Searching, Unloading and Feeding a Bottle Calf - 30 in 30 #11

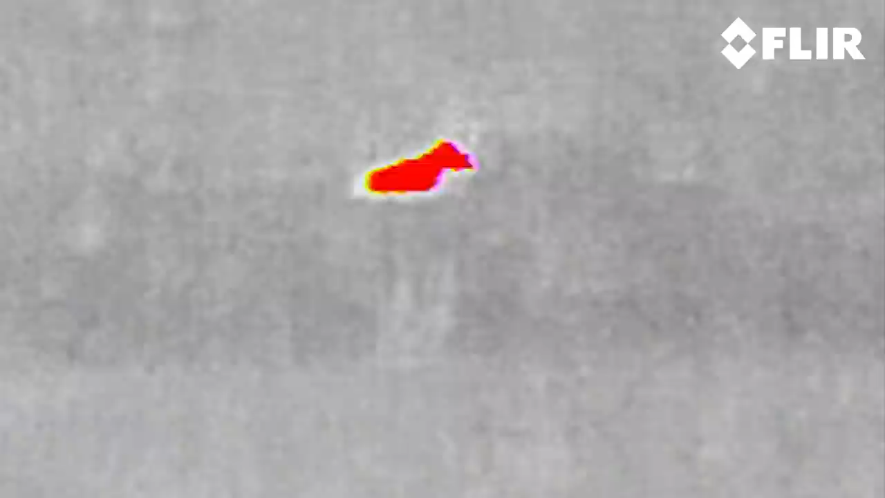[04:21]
It's a piece of technology that I'm sure my father-in-law Gilbert never would have dreamed that we would use on the ranch,